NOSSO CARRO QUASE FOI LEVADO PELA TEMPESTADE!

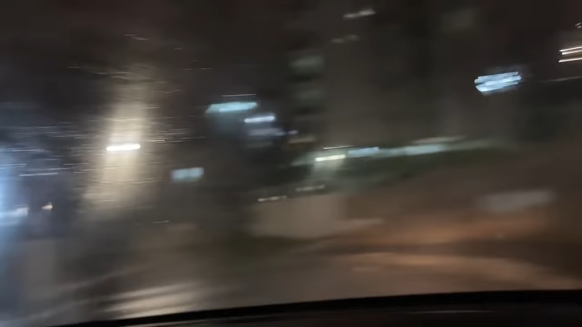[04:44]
Caraca, olha aqui, olha essa rua aqui. Tá estourando os canos das ruas. Olha isso, você quer? Coisa de boeiro. Caraca. Não, não é essa rua.